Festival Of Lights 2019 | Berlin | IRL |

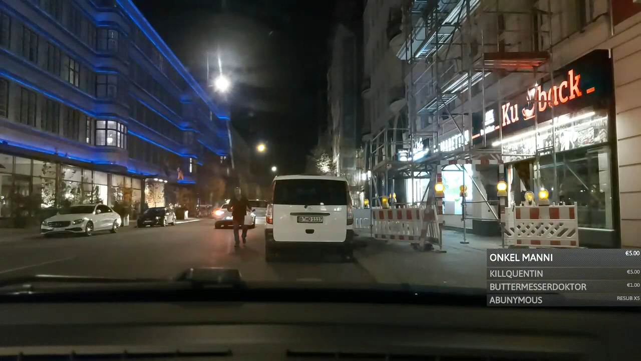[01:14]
wie gesagt das gebäude links habe ich gar nicht gesehen aber guck mal die fassade wie die böllert